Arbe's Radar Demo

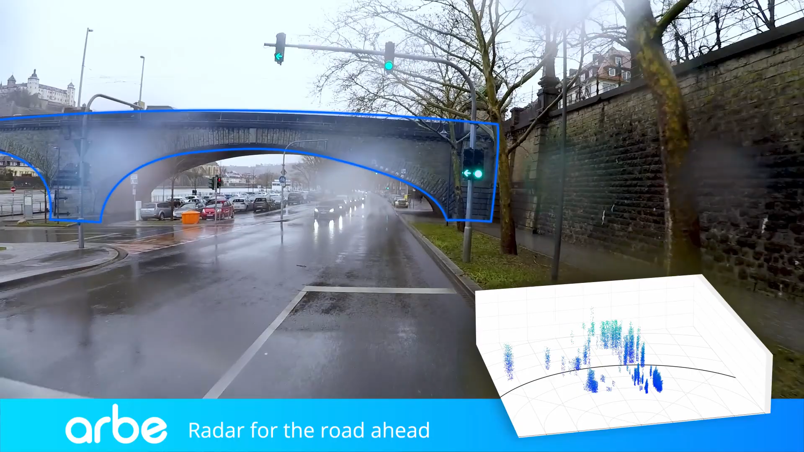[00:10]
Phoenix tracks and separates objects in azimuth and elevation at a wide field of view to long ranges.